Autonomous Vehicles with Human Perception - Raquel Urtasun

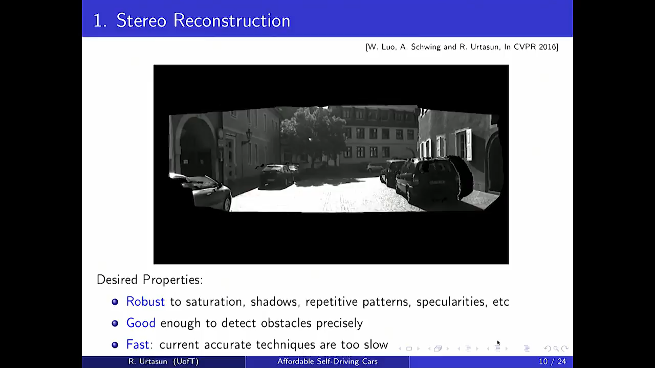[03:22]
So if we want to get rid of the LADAR, get rid of the maps, what are the things that we need to do? So everything I'm going to show you today is mostly deep learning. Okay, so I don't need to say that. But this is typically what you can do with deep learning. And basically, you have robust, good, and fast stereo reconstruction.
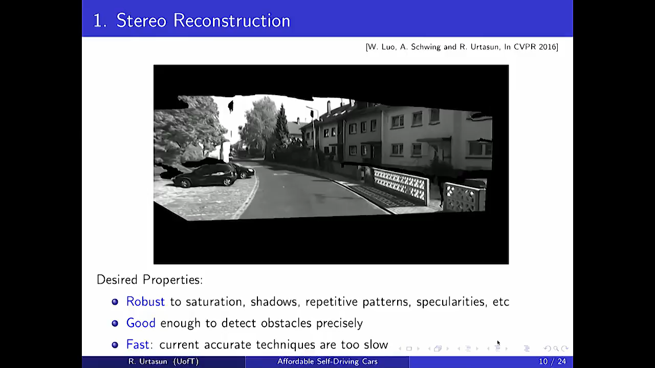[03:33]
This can run real time. And up to 40 meters, can basically almost replace the LADAR.
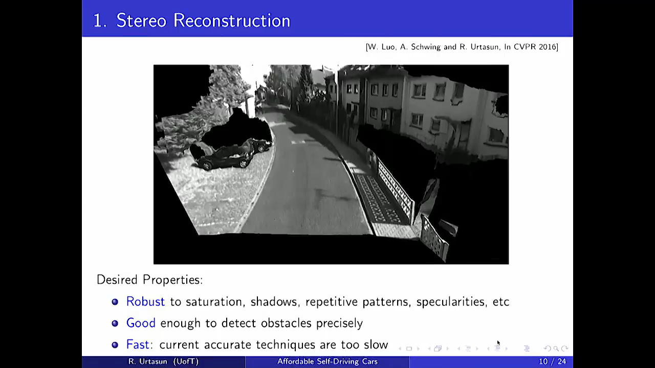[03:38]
Other things that you need to do is that you need to do perception.
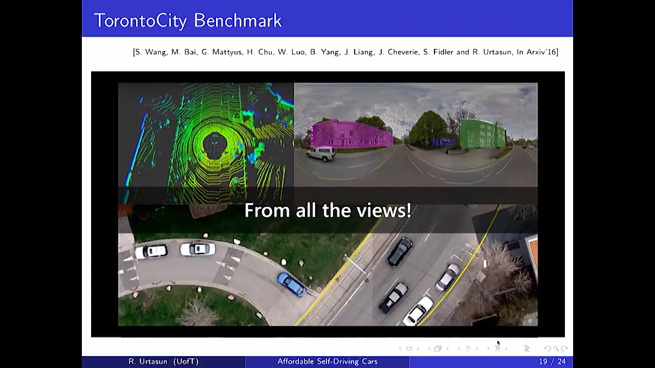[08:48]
this is about to go online soon, where basically we have, for the Greater Toronto Area, all possible views of the city.